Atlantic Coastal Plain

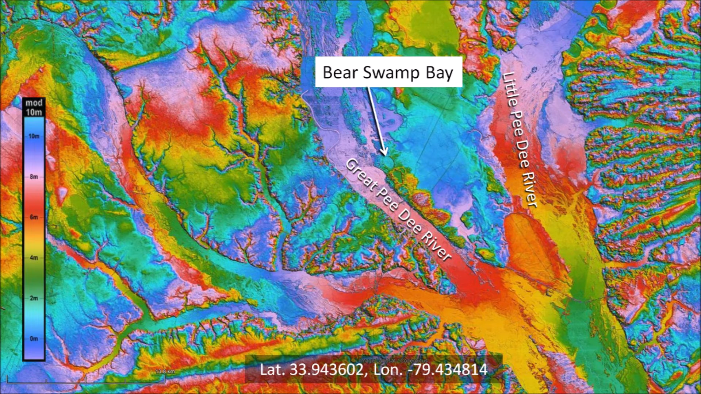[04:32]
but its floodplain has a width of 2.5 kilometers. The Little Pee Dee River is also a small stream, but its floodplain has a width of 1.5 kilometers. Bayer Swamp Bay is 56 kilometers from the Atlantic Ocean and Myrtle Beach, South Carolina. As we zoom in, we can see that there are not very many Carolina Bays on this terrain.
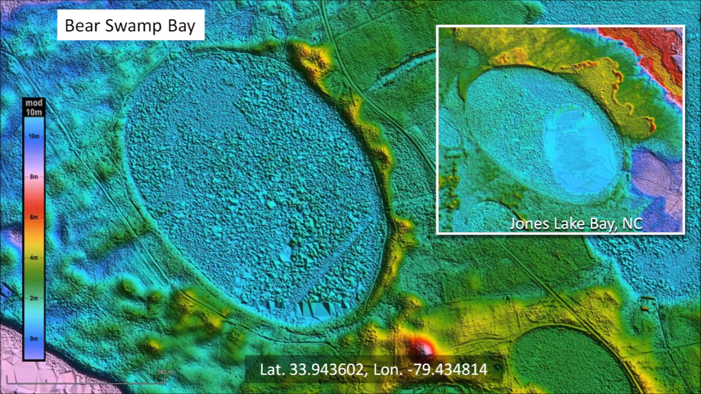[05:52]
The splash zones generally have scalloped edges and are located to the east rim of the bay due to the influence of strong westerly winds when the bays were formed. The image on the right is Jones Lake Bay in North Carolina. Bayer Swamp Bay overlaps a small bay. The ballistic sedimentation of the glacier ice boulders that formed the bays lasted from 6 to 9 minutes after the extraterrestrial impact on the Laurentide Ice Sheet by the Great Lakes.
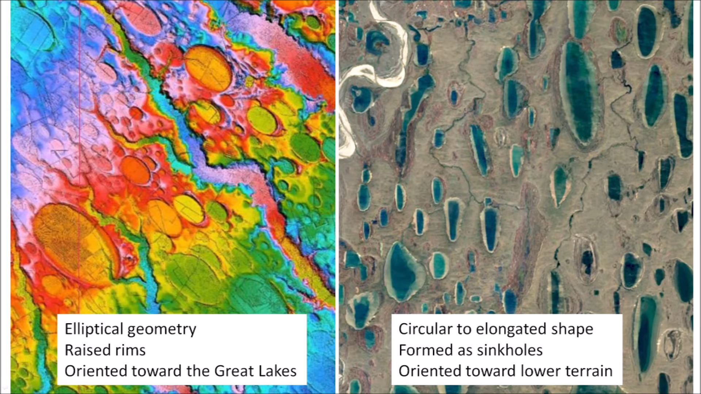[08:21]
The Carolina Bays are indeed different from Thermocar's lakes. Carolina Bays have mathematically elliptical geometry with raised rims, and they are oriented toward the Great Lakes. Thermocar's lakes have circular to elongated shape, they form as sinkholes, and they are oriented toward lower terrain.
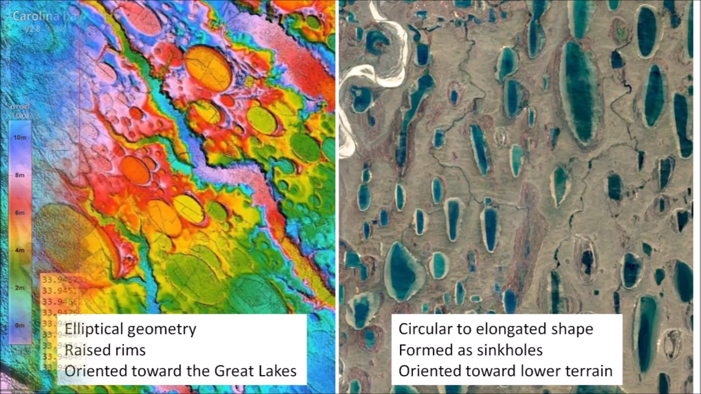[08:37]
This is why it is important to fit ellipses by the least squares method to distinguish Carolina Bays from Alaska's Thermocar's lakes. The Carolina Bays and Thermocar's lakes may appear similar, but if they are not elliptical with raised rims and oriented toward the Great Lakes, they cannot be Carolina Bays.
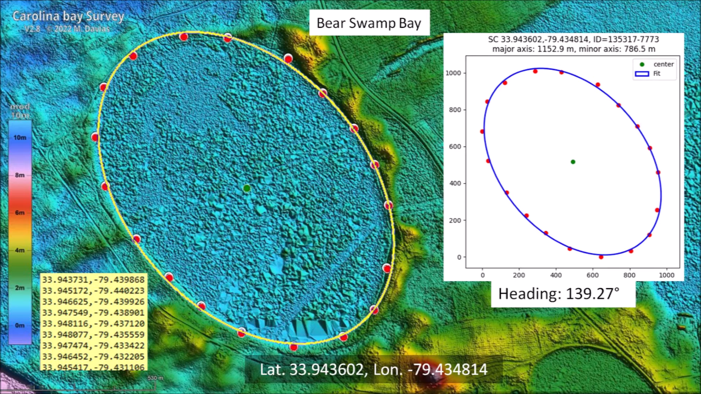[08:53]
The heading of Bear Swamp Bay is 139.27 degrees.